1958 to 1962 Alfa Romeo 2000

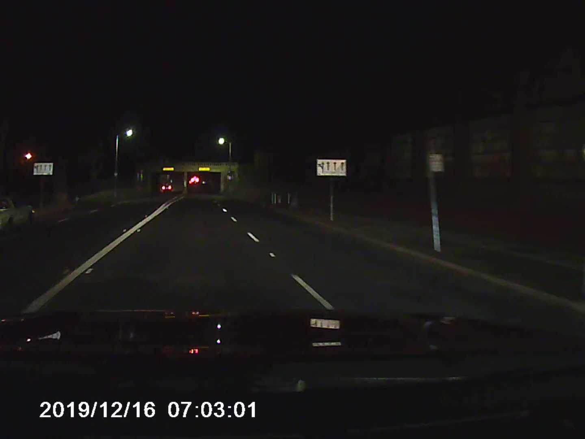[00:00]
What the fuck is that? Pancy looking ass car.
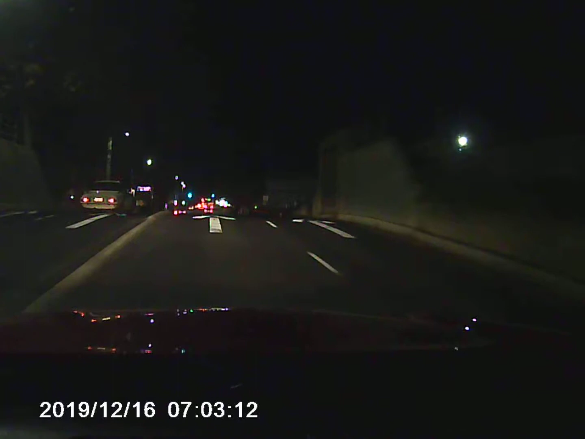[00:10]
It's right there. What is that? Is that a Fiat? Oh, it's Alfa Romeo! Oh my god! Holy shit, is that a spider? Don't fucking look my shit. God damn!
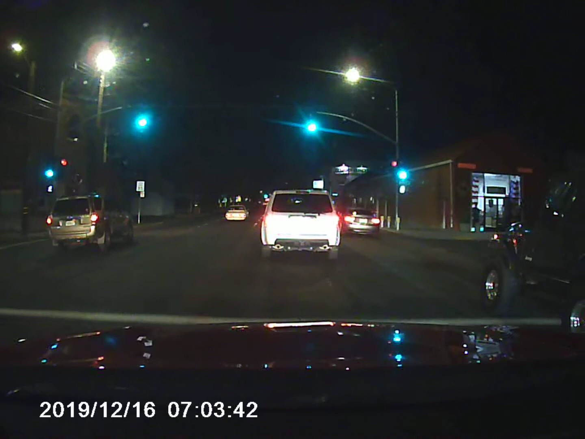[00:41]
A Marie Marie of Wood. I wanna know. That thing's fucking zippy as hell. What the hell?
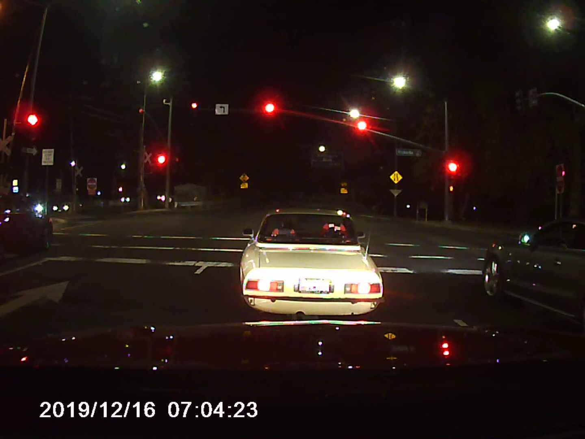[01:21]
What the hell? Oh my god, he's got a roll cage in that thing too? Jesus Christ. You ain't getting away from me dude.